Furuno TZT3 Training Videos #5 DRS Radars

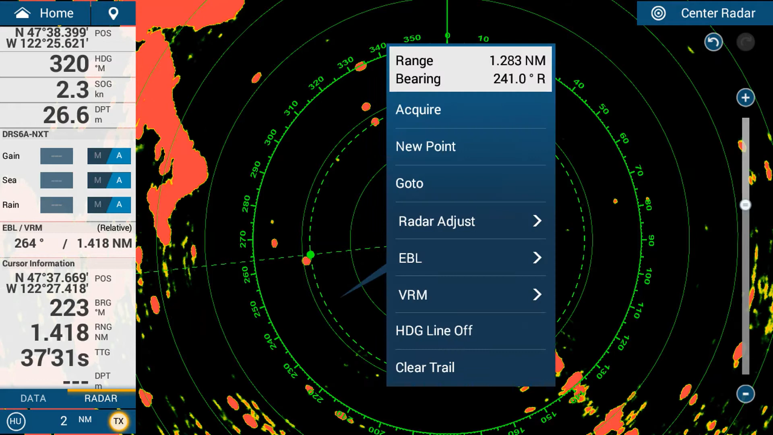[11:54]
that's done i'm finished so now once i hit vrm that range and bearing marker will always be there and it will indicate a range and bearing on the radar at all times if i want to clear it i can go to ebl and clear and tap on
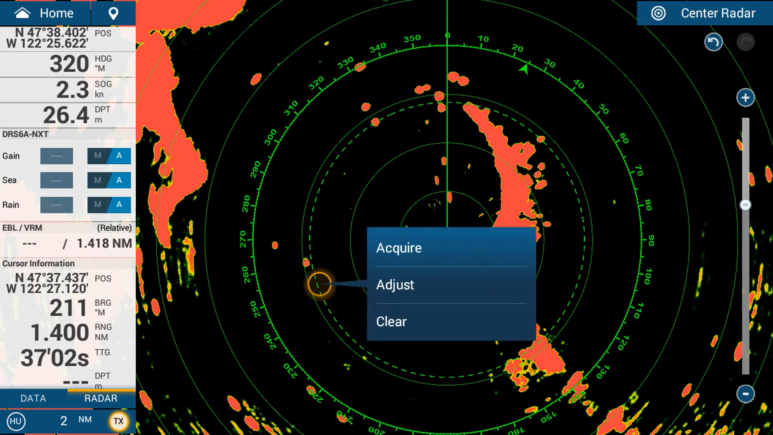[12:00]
the vrm go clear and that removes them off the screen that's your ebl and vrm feature the next feature is an advanced feature called target analyzer so all the furuno drs nxt radars so that's a drs 4d nxt drs 6a nxt anything with the nxt terminology is a solid state doppler radar and so because it's a doppler radar
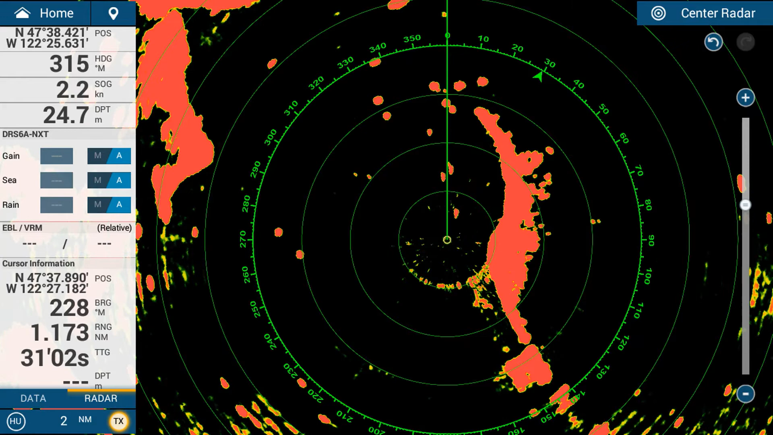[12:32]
it means that it can detect if a target is moving towards you or away from you and give you a simple radar image to indicate that so if you're coming into a very busy port at a very busy time maybe the weather isn't that great or maybe it's night time and you want a simple radar display to know if something's moving towards you or if it's static and moving away from you therefore it's safe to do that we swipe up from the bottom open up the layers menu and we tap on target and once that's tapped you can see the radar image
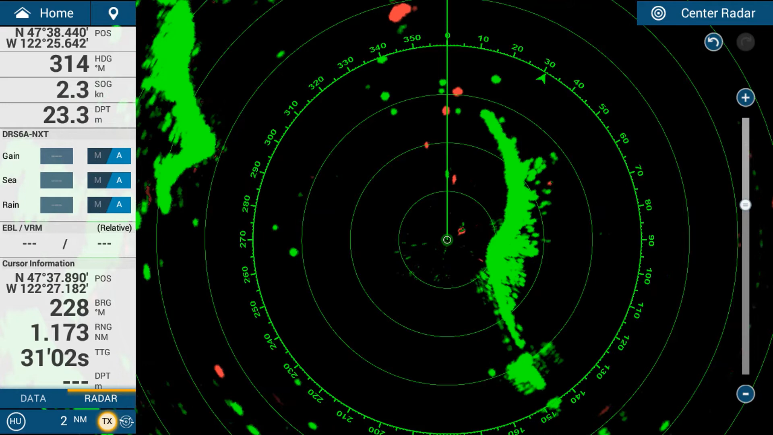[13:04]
changes now to green is safe and red is moving towards you at a relative speed greater than three knots so that means that if you were heading towards a vessel and they were heading towards you it would be red if you're coming up behind a vessel and they were going slower and you were catching them and you're catching them at a rate greater than three knots it'll be red if there's a vessel behind you that's catching up to you it will also go red so any object that is moving towards you relatively at a speed greater than three knots will simply show up red
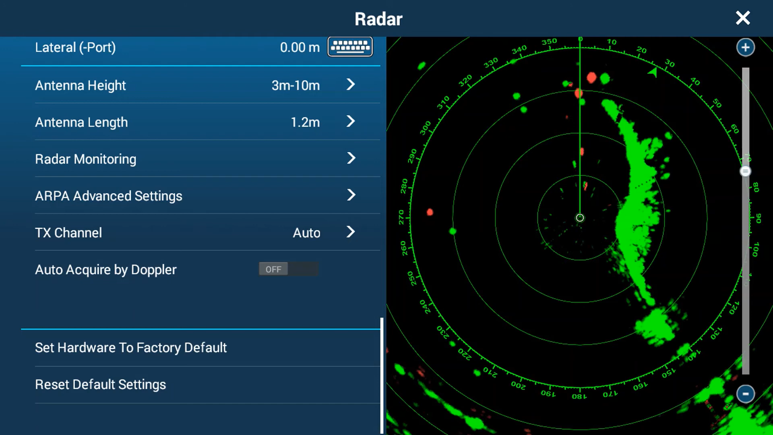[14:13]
and you'll see auto acquire by doppler because it's on demo i don't think it will do it but we can try
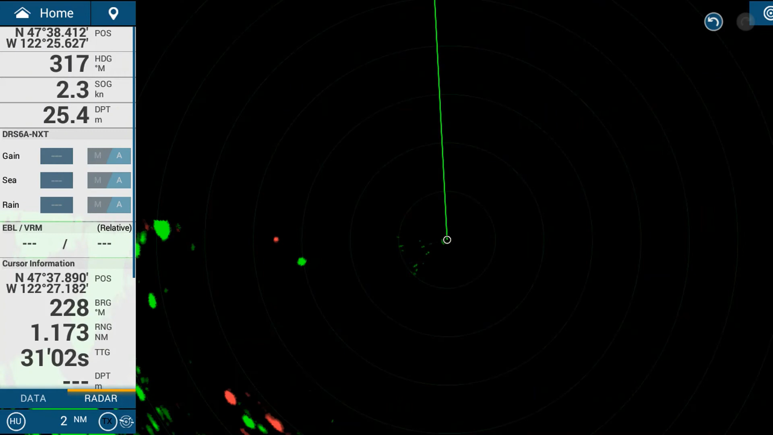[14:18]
but what you'll find is your automatic radar plotting your arpa will
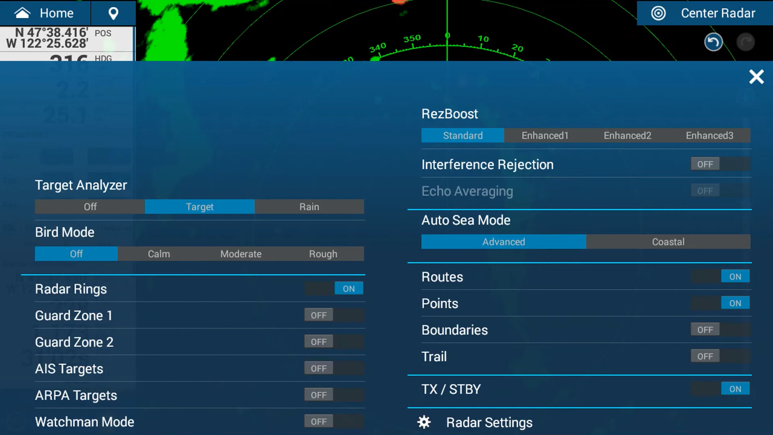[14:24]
come up immediately as soon as a a target has gone red which we can see these two up the top here have got arpa targets as well against them so there's a an
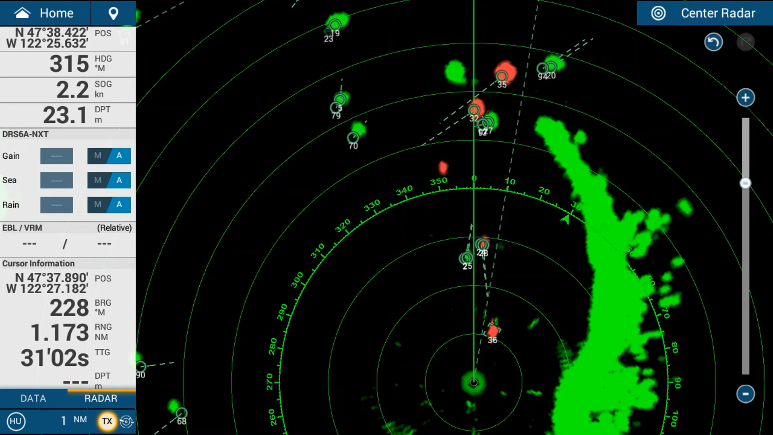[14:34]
automatic feature that's offered by the drs-40 nxts it can be quite handy especially if the
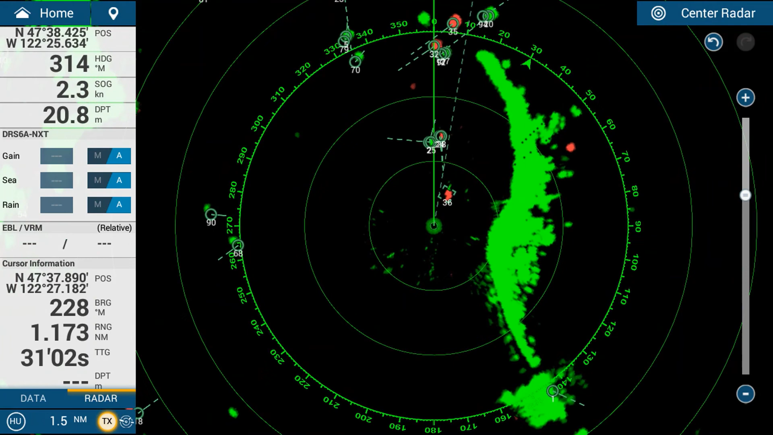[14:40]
the helmsman or the the navigator doesn't have the radar image on for a few minutes or forgot to turn it on you can have the radar always scanning and if anything moves towards
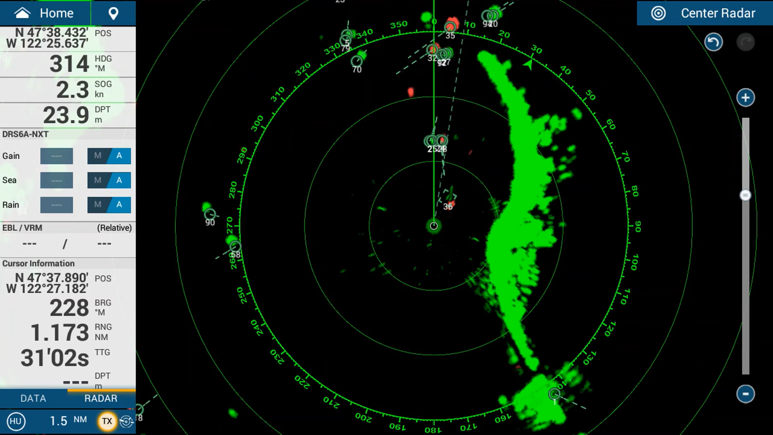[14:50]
you it puts an arpa target onto your chart plotter and that's target analyzer the other target analyzer is rain so it will this
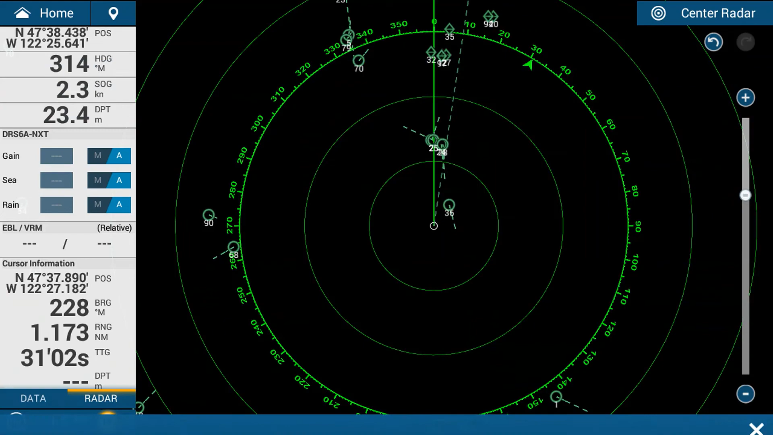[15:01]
demo file won't or this recording won't show rain but if you do get rain it will show